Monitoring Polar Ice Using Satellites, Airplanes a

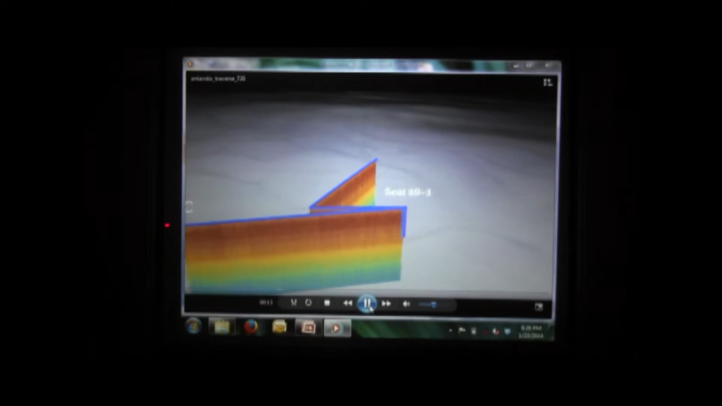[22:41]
And when we're at the waste divide side, they're very close together. It's a low accumulation region.
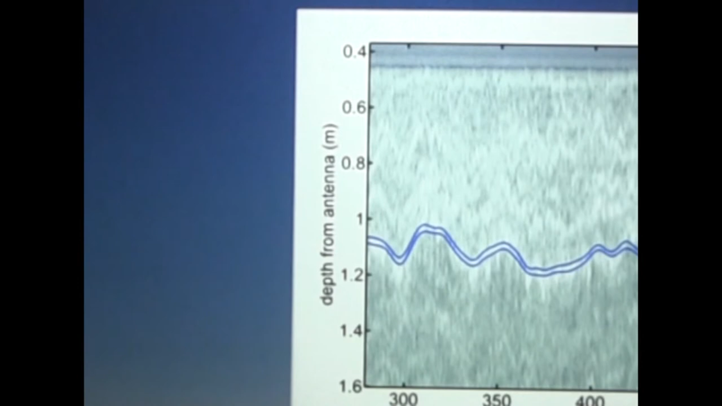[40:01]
And it was an average of 2.36 centimeters. So we were able to really measure that melt layer thickness. So this is pretty new and exciting science.